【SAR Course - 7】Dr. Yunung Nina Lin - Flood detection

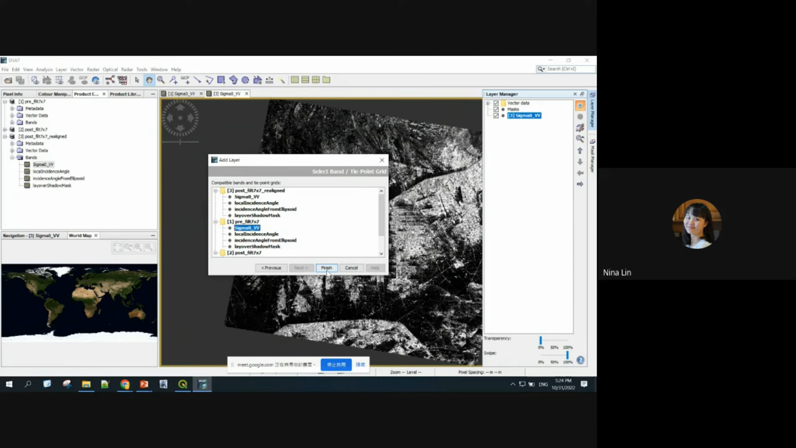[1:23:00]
So let's add the image of band. Okay, we want to add something to this layer. We want the pre, okay. Finish. All right. So this one is pre, and this one is post. And let me zoom in to one of the.
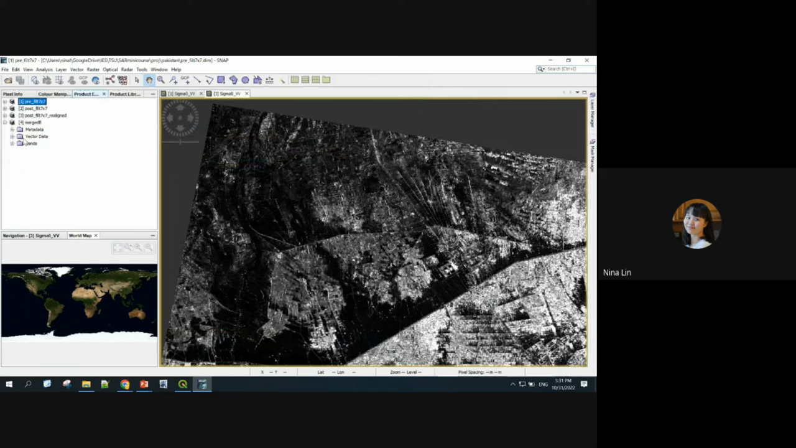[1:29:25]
Okay, so if we look at this new product in the bands, you are supposed to see both, okay?
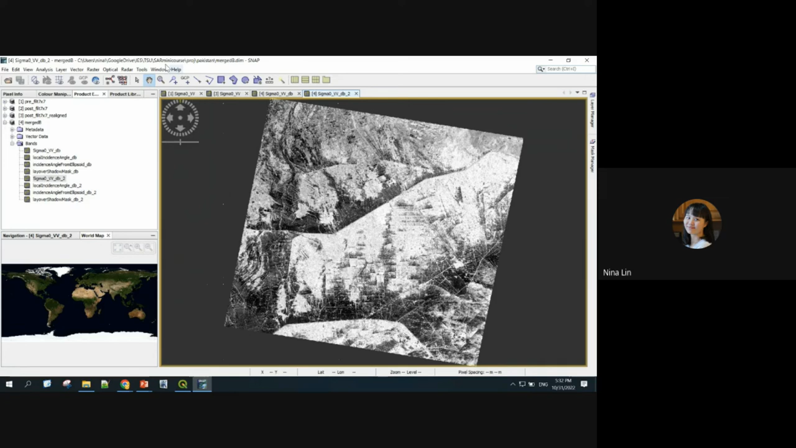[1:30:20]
Okay, so next we have this product ready. Let's prepare the graph. So again, go to the graph builder, okay? And we need to do some band math.
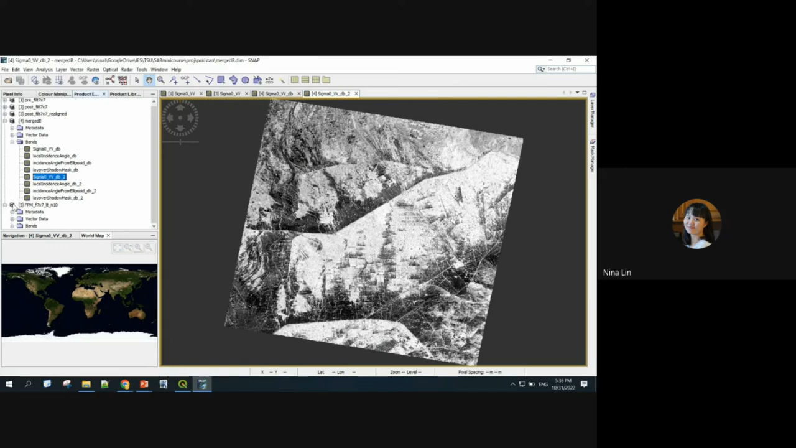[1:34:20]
Oh, sorry, where are the floods? Here you go. So now if you go to pixel value and move your cursor, you only, what's left is just 1 and 0. Okay, so it's a logical equation. When the pixel value decreases more than 10 dBs, it will become 1. That means it detects the flooded area, and all the others are not non-flooded.
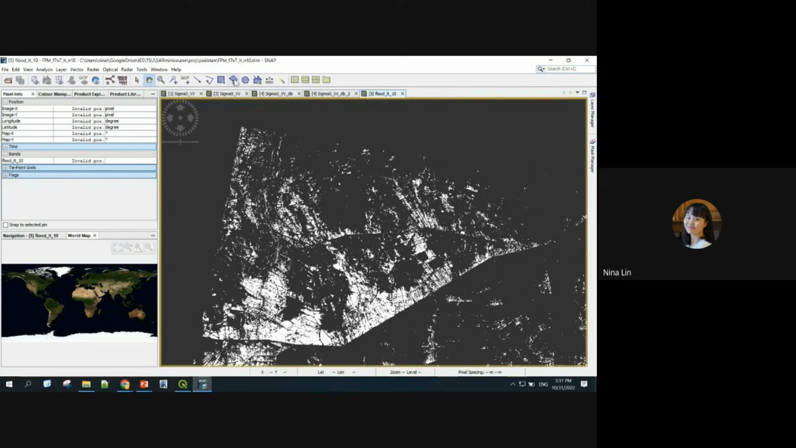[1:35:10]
Okay, it will still allow you to detect where are the flooded area. Okay. So now, what's next is that I'm going to export this one. Okay, so go to raster, and data conversion. Okay, so let me just follow.
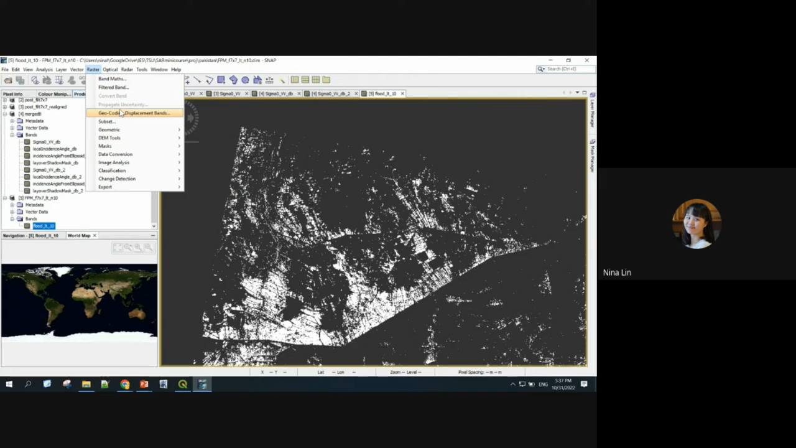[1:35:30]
Session 5, overlay on Google Map. Okay.
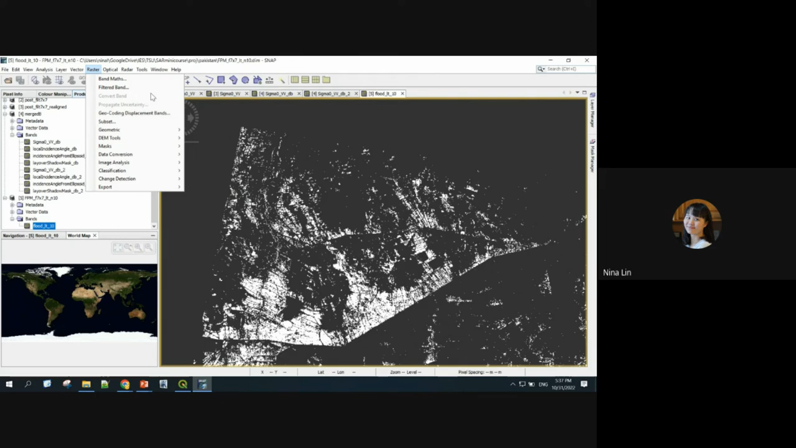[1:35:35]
So I'm not pretty sure if I should really go through them, but just in case that you don't know how to do it,
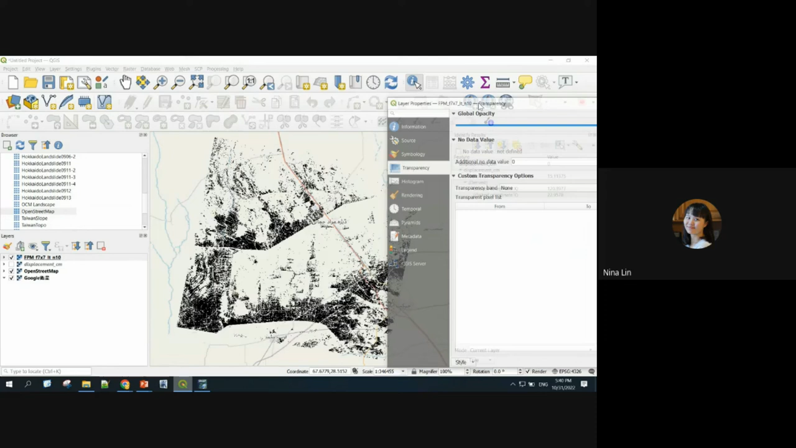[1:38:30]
And the color is dark, this black, that's not really what we want.